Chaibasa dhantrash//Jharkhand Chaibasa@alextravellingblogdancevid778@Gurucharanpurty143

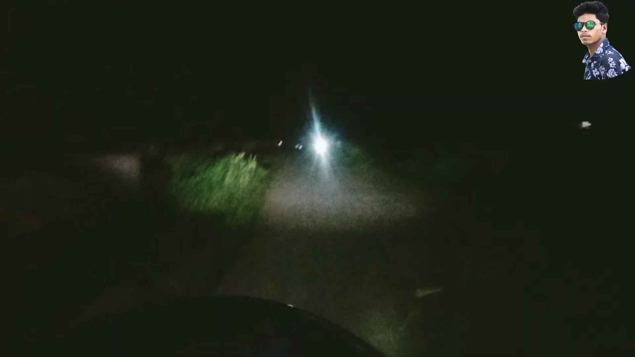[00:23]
इस अभी आप लोग देख सकते हैं नाइट का वीव है पुरा कतरनाक लग रहा और यह देखो बिल्डिंग